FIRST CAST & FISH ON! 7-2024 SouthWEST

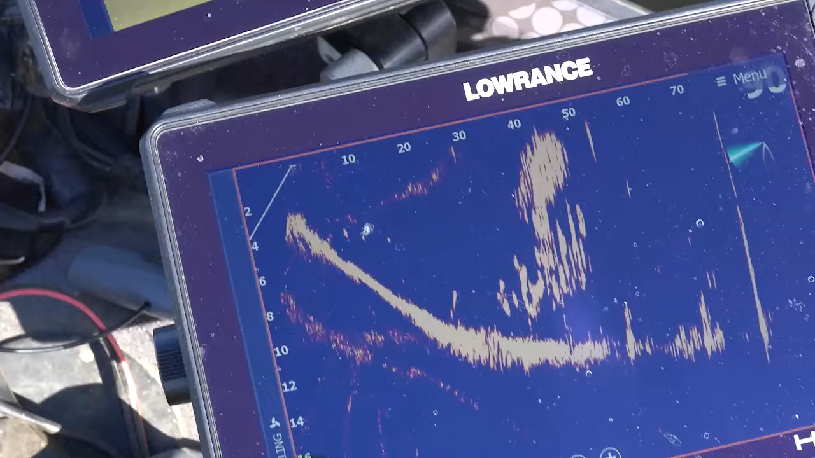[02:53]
Oh, here they are right here. They're close. They will eat it on the fall too. They do like a fall. Come on, baby. Come on, baby.
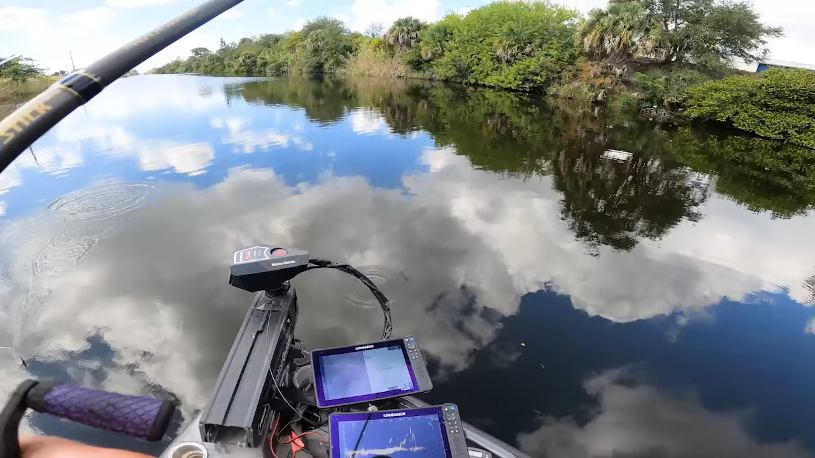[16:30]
That's the big one. Oh, yeah. That's a good one. That's a good one.
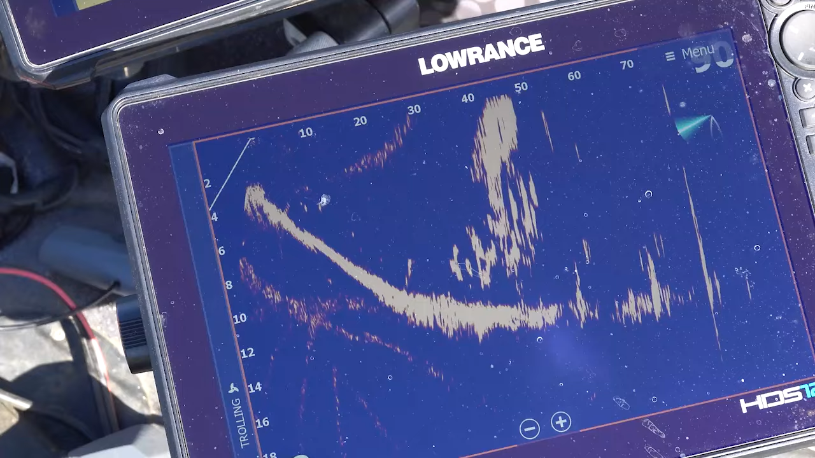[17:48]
You know, Lowrance Active Target 2 just gives you so many different options.
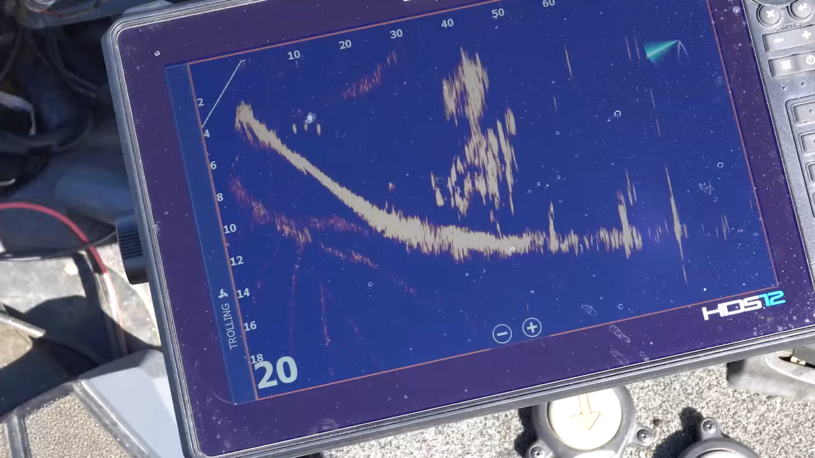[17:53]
You know, you can target these fish with swim baits, that Salmo rail shad. You were throwing a Damiki rig Yep.